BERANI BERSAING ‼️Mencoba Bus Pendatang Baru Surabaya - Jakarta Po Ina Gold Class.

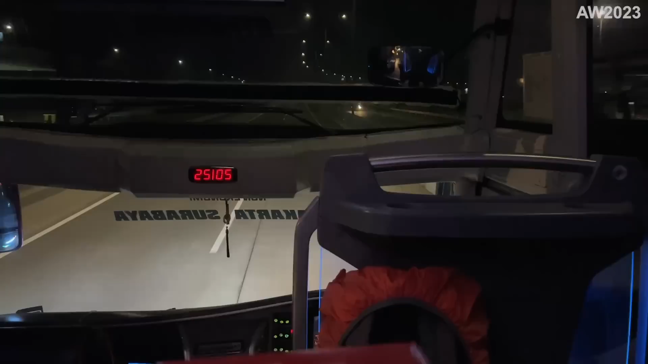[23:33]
Kalau bis-bis dari Surabaya gitu. Ini kita sekarang posisi masuk di tol Trans Jawa teman-teman. Dan karena bis ini SHD teman-teman, lihat pandangannya dari seat saya seperti ini.